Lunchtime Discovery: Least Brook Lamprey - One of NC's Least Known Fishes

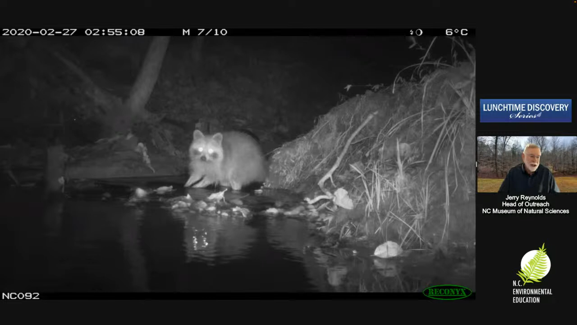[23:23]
Now, I was worried about not just the stream drying up or the stream having too much water. I was worried about predators in a stream, because during the spawning season, the lampreys are very visible and easy to see. So I was worried, well, how many of these are getting eaten by the predators? Every stream around here is patrolled by raccoons, so I was a little bit worried about that. So I put trail cameras in the stream to see what I could record, and thus far, I've not seen any raccoons eating the lampreys,